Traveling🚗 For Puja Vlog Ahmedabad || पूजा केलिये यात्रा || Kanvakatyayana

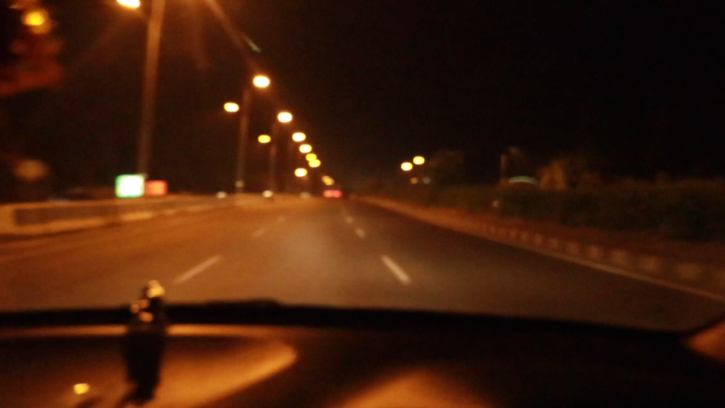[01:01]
सुबा सुबा रोड एकदम खाली है
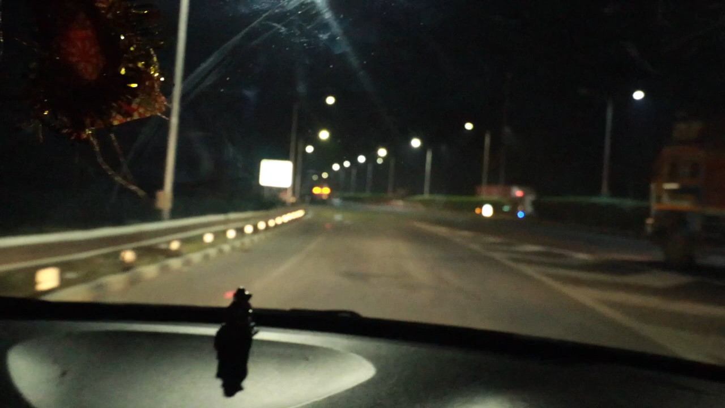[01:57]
यहां से एंड़ कर चुके हैं एक्सप्रेस हाइवे में तो चलिए आगे बहुते हैं
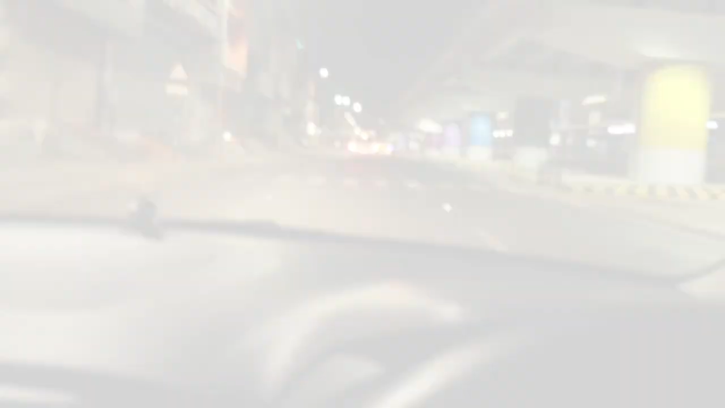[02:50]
तो अभी हम पहुंच चुके हैं अम्दाबाद
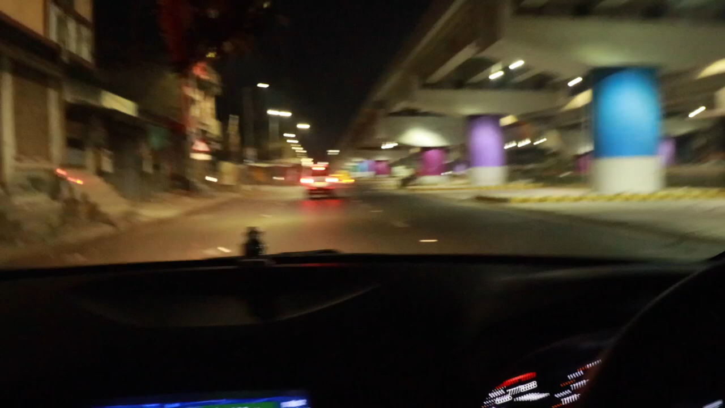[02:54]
में और समय है पांच बच के 34 मिनिट